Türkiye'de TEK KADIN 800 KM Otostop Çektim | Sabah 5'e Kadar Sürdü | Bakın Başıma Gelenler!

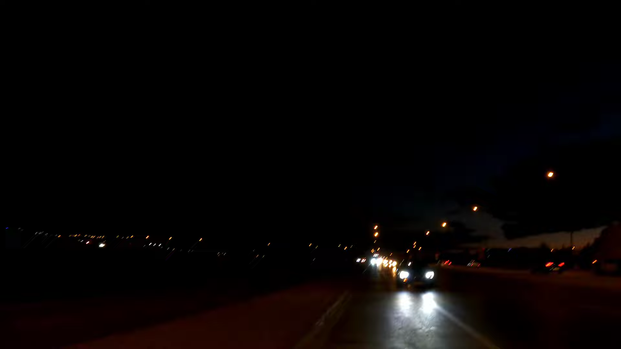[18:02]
Abi selektör yapıyor ama. Buradaki insanlar çok tatlı ya. Çok güler yüzü çok kibarlar. Kamyoncular da maşallah 500 metre ötede duruyorlar. Bir çantama bak bir de şuraya. Koş koş koş koş. Merhaba abi. Nereye gidiyorsun? Adapazarı. Adapazarı? Adapazarı neresi oluyordu ya?
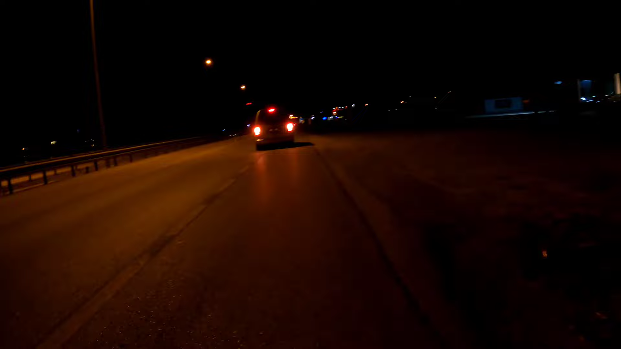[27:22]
Araba geri geri geliyor. Yeni gördüm.